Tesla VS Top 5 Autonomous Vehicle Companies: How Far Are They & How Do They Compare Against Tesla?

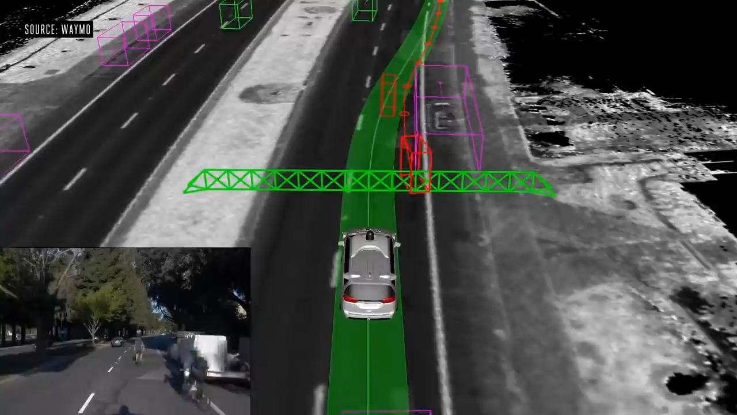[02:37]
Most companies are using LiDAR and a number of sensors to allow the car to navigate on its own in the world.
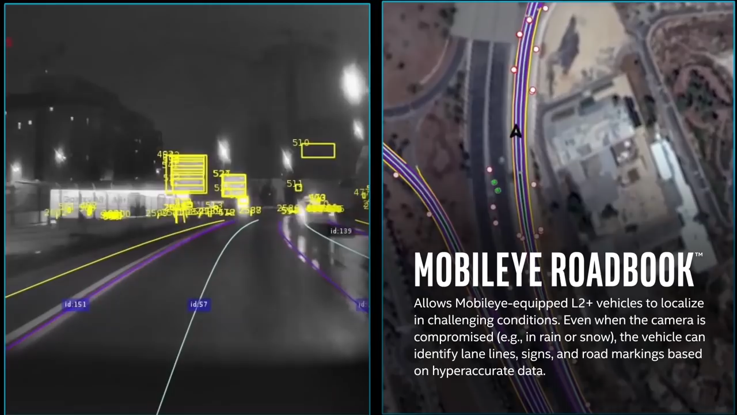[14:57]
but the maps are created using the vision system in the first place, so they're not entirely independent.
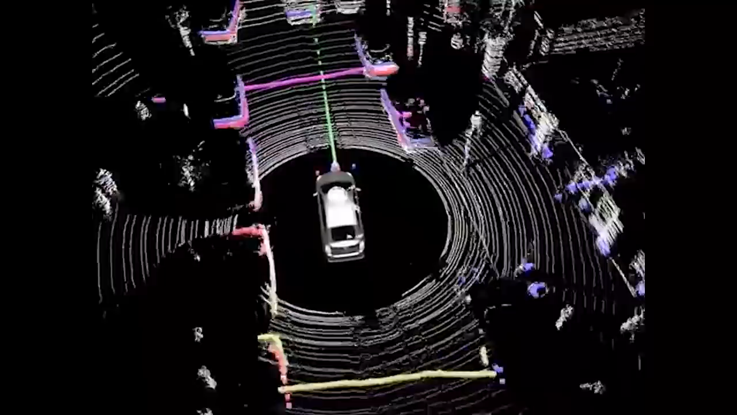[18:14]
While LiDAR does work in real time to scan the surroundings for obstacles, it navigates using an accurate 3D map of the environment. But anytime there is a change in the environment, the 3D map has to be updated. But a vision-based system can easily overcome this. Tesla Autopilot already runs smoothly on roads that it hasn't even driven before.